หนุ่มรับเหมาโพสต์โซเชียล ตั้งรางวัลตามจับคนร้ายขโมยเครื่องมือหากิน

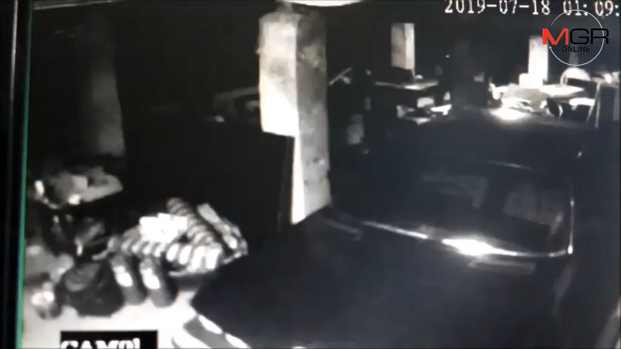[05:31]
ขยายไหม ตัวนี่เลยเน้ะ ได้ขยาย剛剛ดูก